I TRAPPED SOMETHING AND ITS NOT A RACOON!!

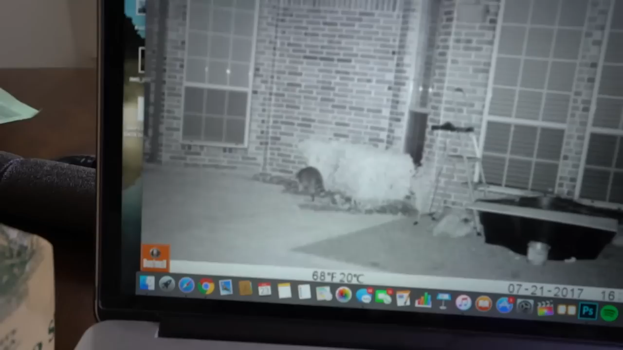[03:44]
Here's some of the footage though Look what we got. We gotta be still there.
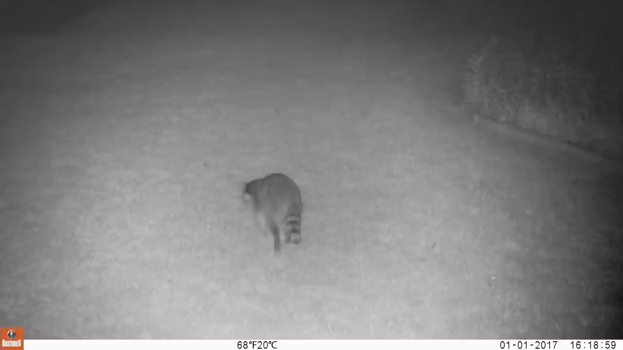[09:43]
raccoon which hopefully we'll go back and see that it's caught And then we have this one if you guys can tell the camera's like